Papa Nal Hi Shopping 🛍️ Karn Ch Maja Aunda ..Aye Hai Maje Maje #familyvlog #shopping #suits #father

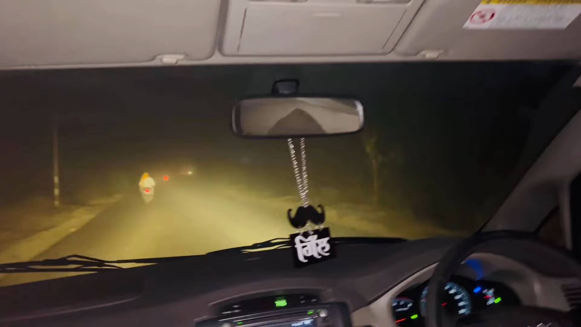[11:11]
ਵਾਹਿਗੁਰੂ ਵਾਹਿਗੁਰੂ, ਕਾਂਡ ਕਿੰਨੀ ਉੱਡਣ ਡਈ ਹੋਇਆ ਹੋਇਆ ਹੋਇਆ, ਇਹ ਕਾਂਡੇ ਰੋਡ ਬਣ ਰਿਹਾ, ਮਿੱਟੀ ਵੀ ਬੜੀ ਉੱਡੀ ਸੀ, ਹੁਣ ਬੜੀ ਜ਼ੋਰ ਦੀ ਰੋੜਾ ਵੱਜਿਆ ਗੱਡੀ ਤੇ ਮੈਂ ਡਰ ਗਈ।